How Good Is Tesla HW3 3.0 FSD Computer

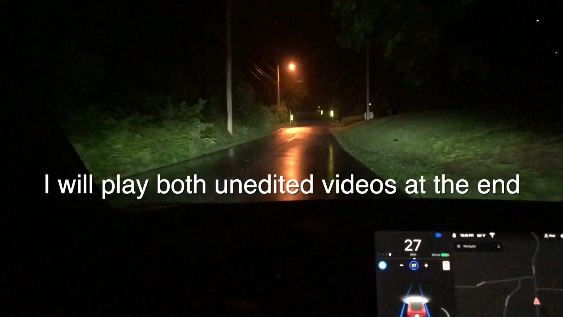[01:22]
He's already in autopilot, as you can see on the bottom right corner. The headlights are really good in the Model 3, so it can see the a good transition between the side and the road. But this is the weird part right here. Watch as it goes, transitions to this narrow road, it stays in autopilot with no warnings popping up.
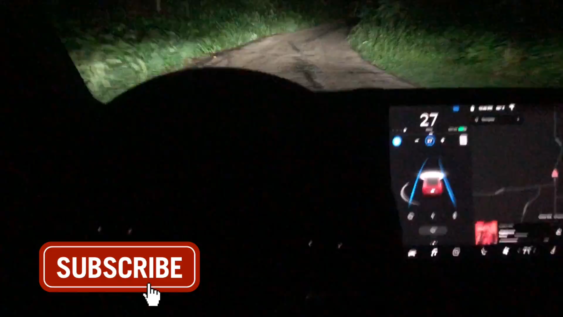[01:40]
That's what he told me was the craziest thing. There was no warnings that popped up at nighttime during this whole drive. You can see how centered it is. His hand is moving back and forth just to give tension on the wheel and to adjust the speed, because he said he was a little nervous at this point. But it's amazing. Right now, he disengaged it because this car was coming. That was the only reason he disengaged, but I would have left it go and see what would have happened.